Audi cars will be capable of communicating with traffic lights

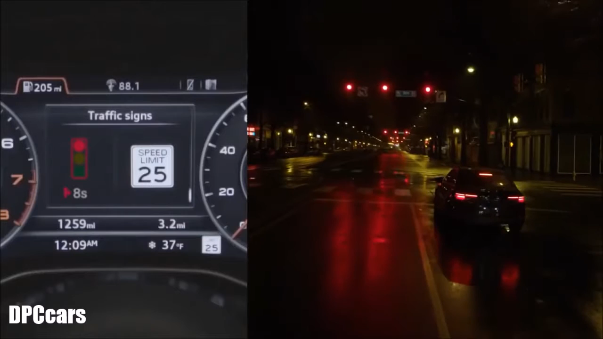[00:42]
The system will then display the time remaining until the light turns green. A better informed driver means a less stressed driver.